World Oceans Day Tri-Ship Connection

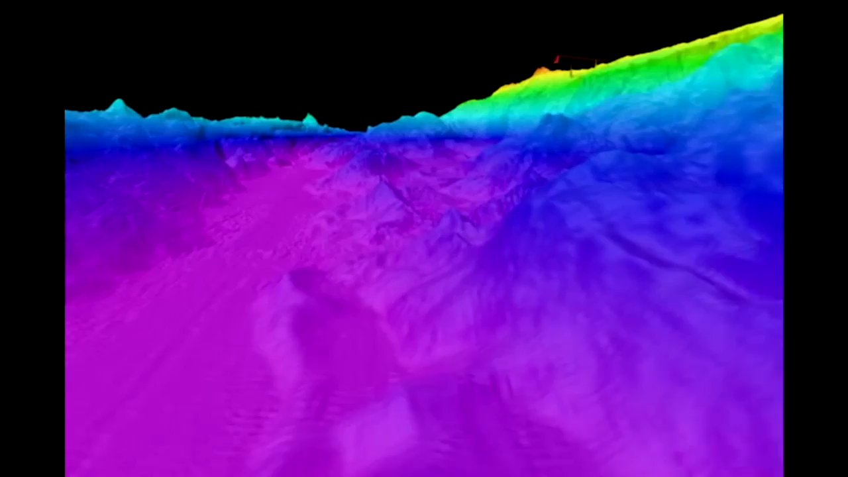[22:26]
The rest of it may look mapped if you look at Google Earth, but it's really lacking the resolution.
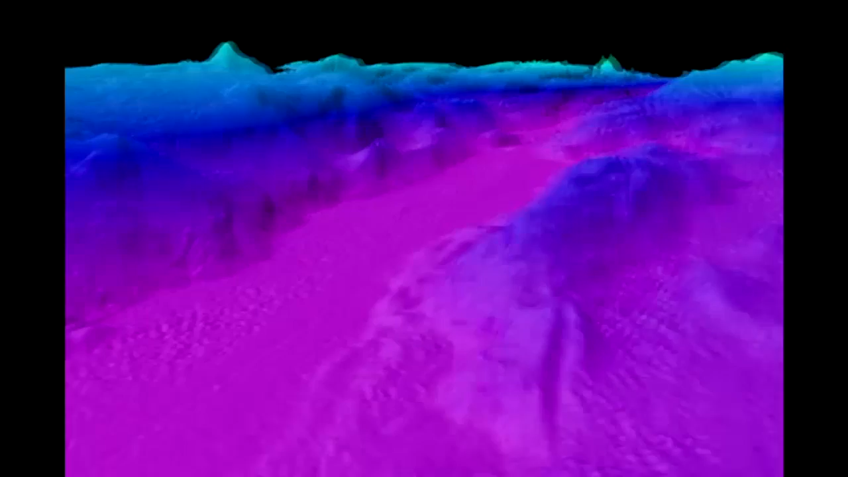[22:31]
So it's about a 3-meter resolution on most of our seafloor. So anything smaller than that, we just simply don't know is there.
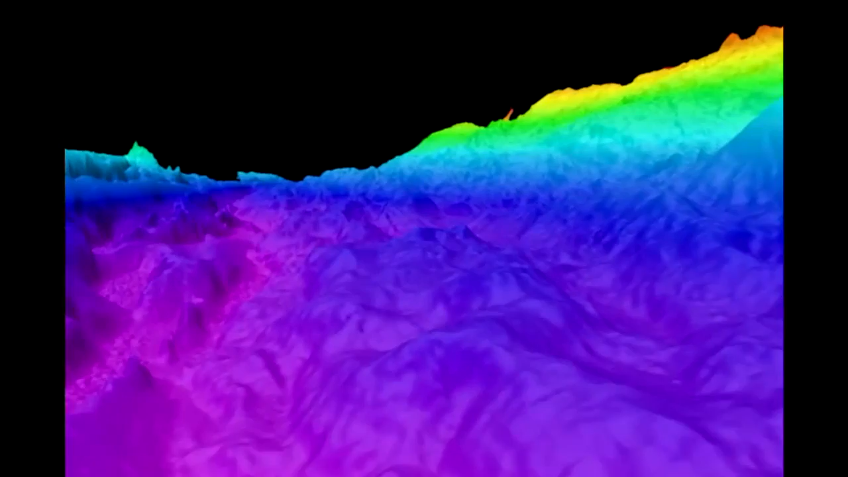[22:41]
So with just the mapping systems on Nautilus, we're able to make these amazing maps and find things on the seafloor. They also now capture water column information, so you're able to see where things like methane seeps are.